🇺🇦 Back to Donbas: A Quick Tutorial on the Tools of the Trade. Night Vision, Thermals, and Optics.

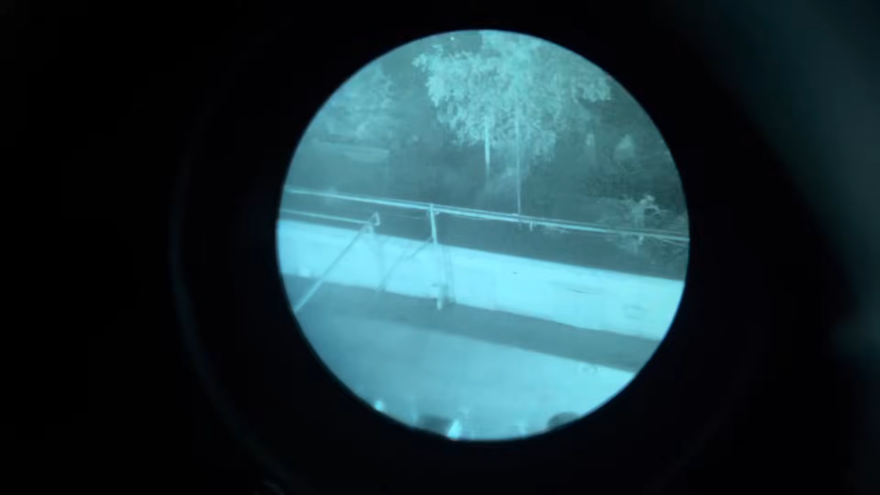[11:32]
right so we'll very carefully hold my $3,300 device over the window
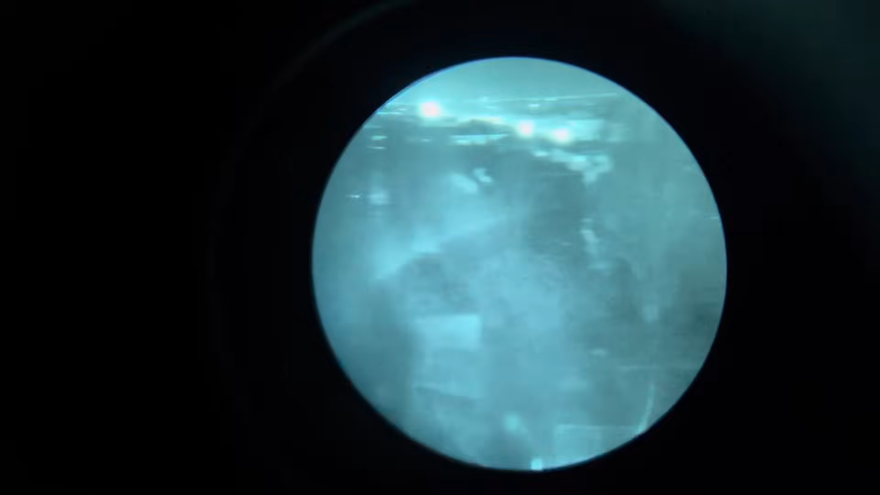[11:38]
and you can see for yourself this is a white phosphorus lens okay now there's a green night vision you see in the movies
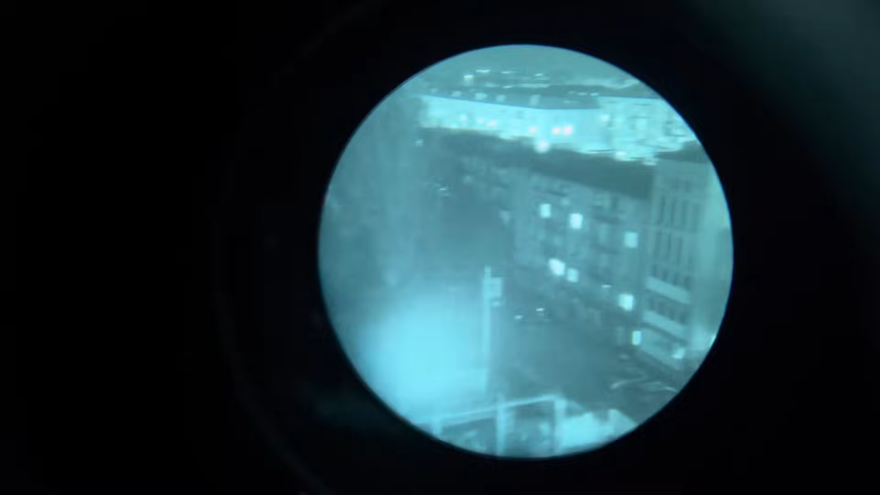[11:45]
but white phosphorus you don't get the seasick feeling and you have more depth perception that's a
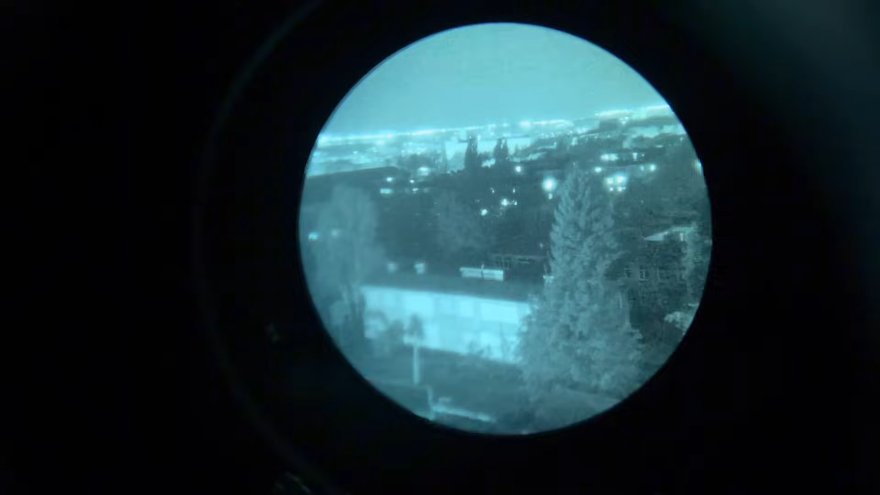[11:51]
big problem with early NVGs you'd be walking you didn't know what was 5 metres or 20 metres now I'm going to turn on infrared so you'll see that light that will give you extra
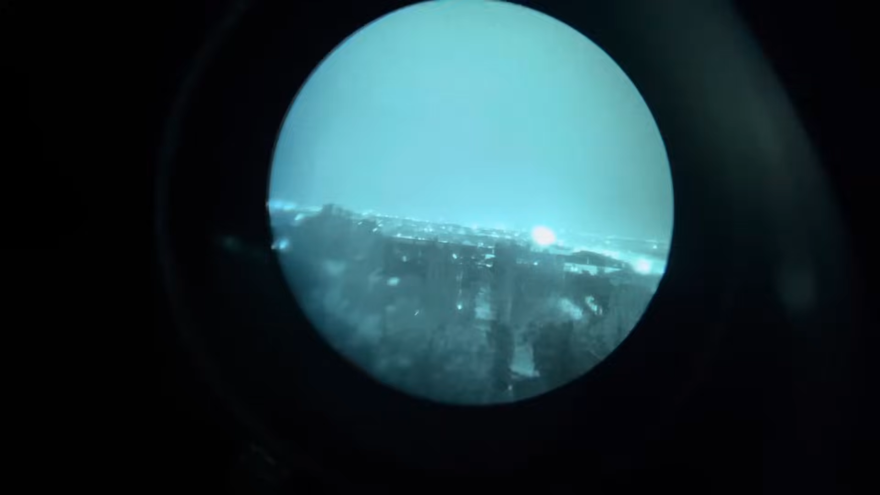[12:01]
aid in absolute darkness so you get extra aid in absolute darkness but thermal vision will pick up infrared illumination so you've got to be careful with that
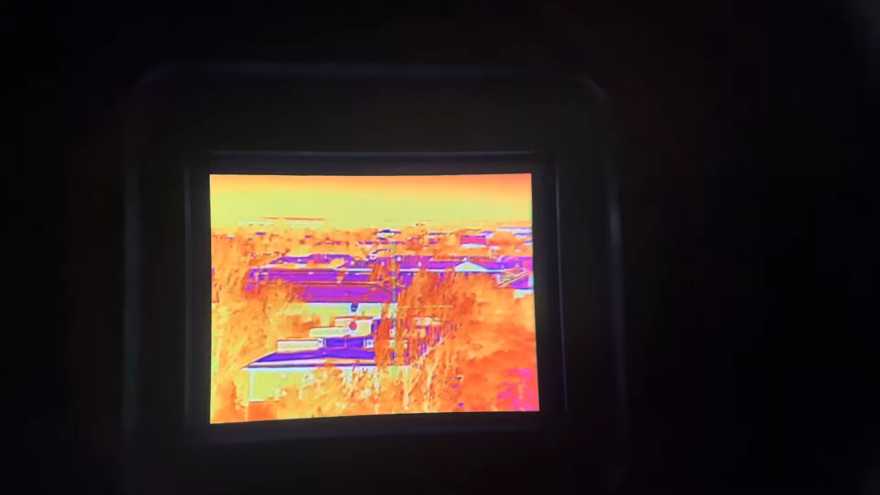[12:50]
now let's cycle through all our thermal stations and I'm going to show you different zoom
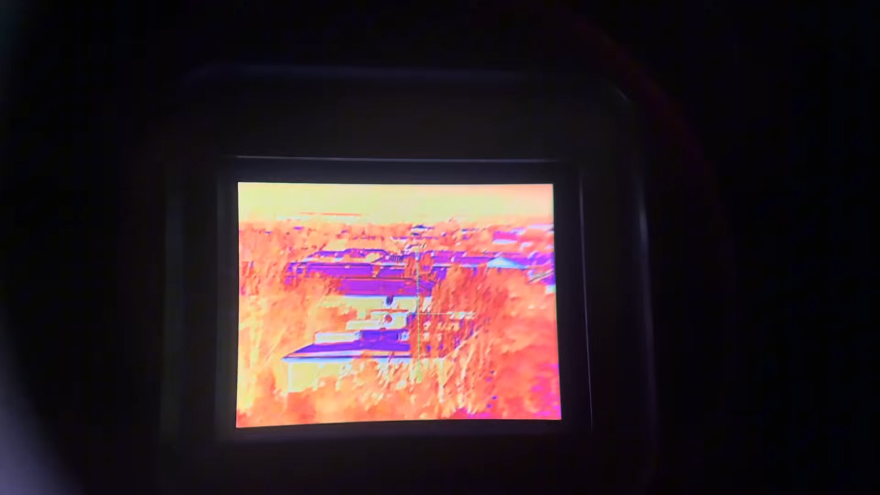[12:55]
resolutions but I'm going to have to cut the edit because I have to adjust the lens for every zoom
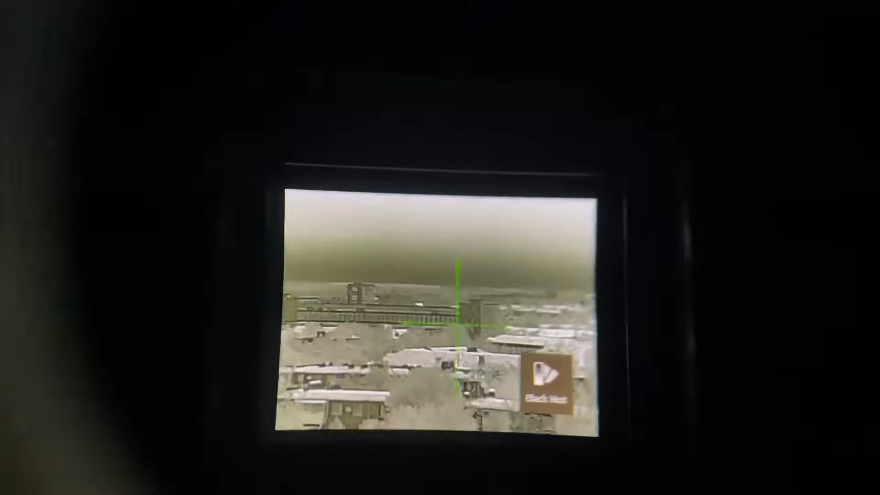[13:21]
and then we'll move on to black hot okay so then on black hot you're going to see black heat signatures on people
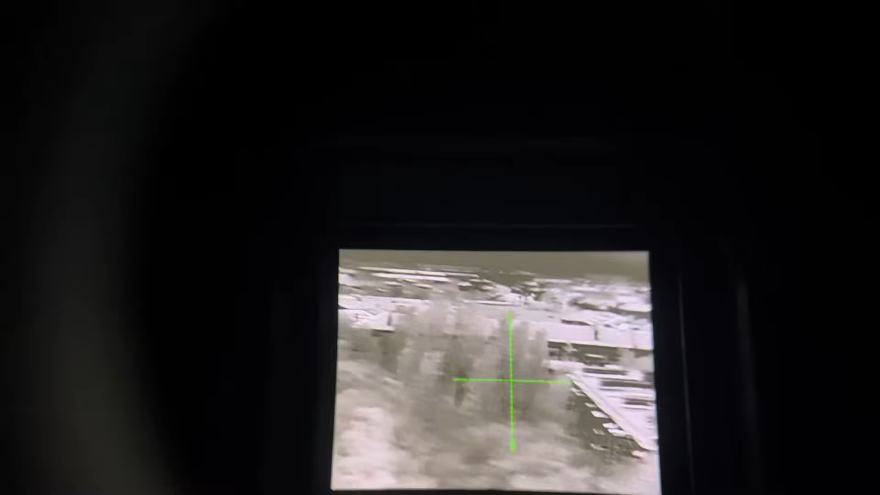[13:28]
but I can use this purely as an observation and with the drones flying overhead I'm not going to show you that but what we detected
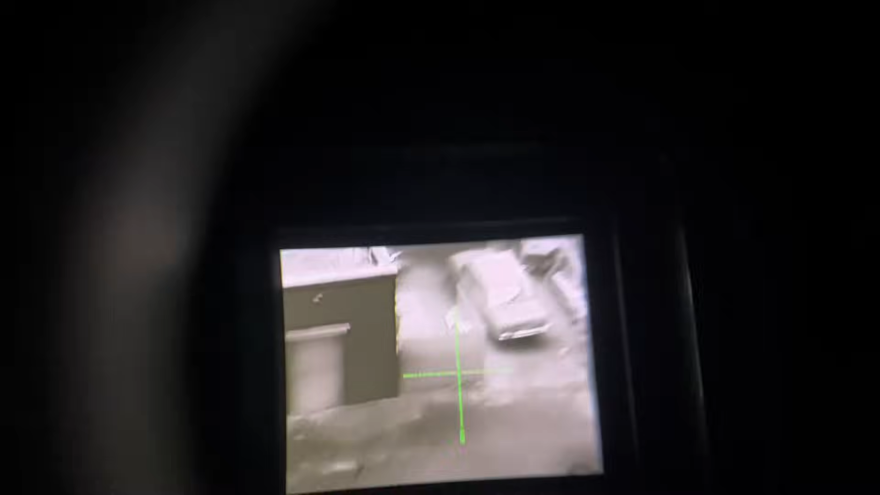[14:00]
okay and this is on times two oh there's a gigoli or a gigolo that's why I call that's
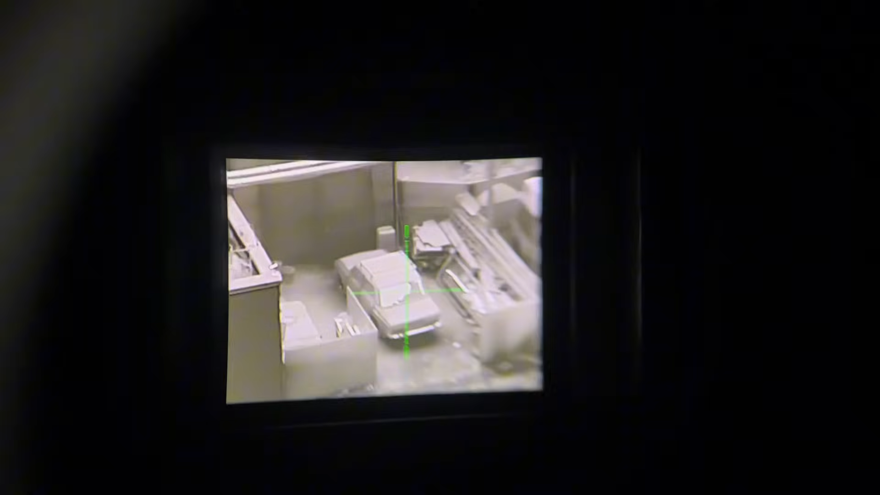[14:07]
a joke between me and Pasha now I've got a gigolo stable an ambulance
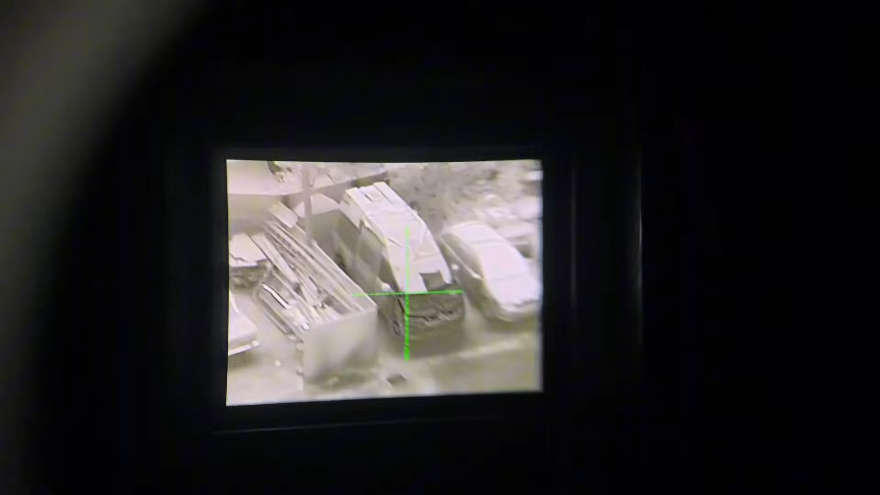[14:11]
see that black hot that engine was on probably in the past hour or so
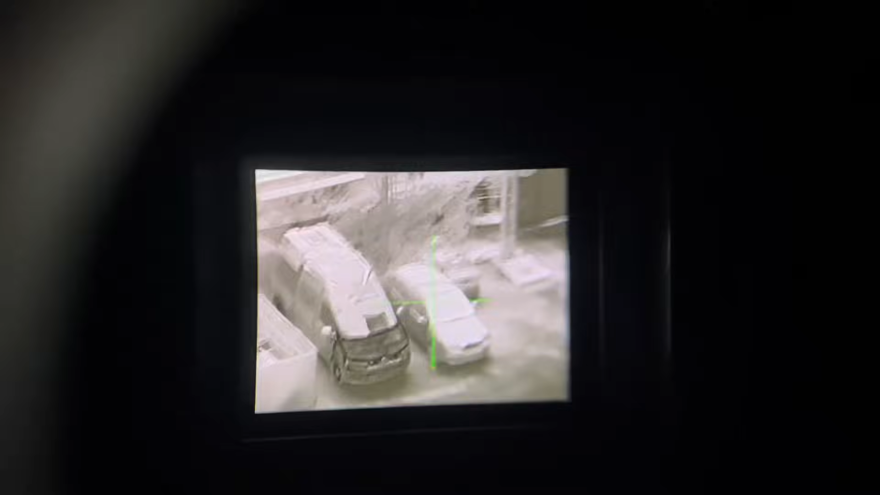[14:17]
so now you're starting to see how this works and this is on times two watch this now I'll zoom